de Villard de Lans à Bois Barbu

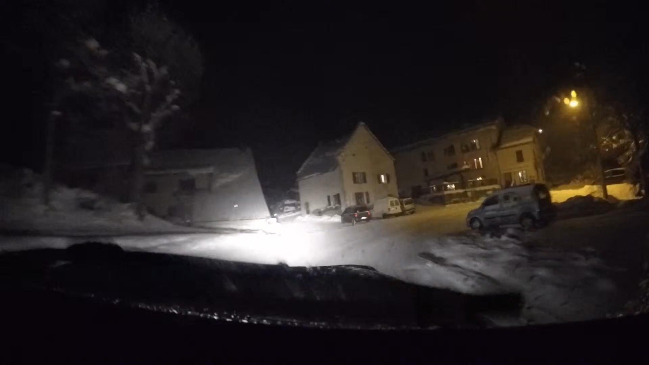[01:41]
Alors nous voilà à Bois-Barbu Premièrement La ferme de Bois-Barbu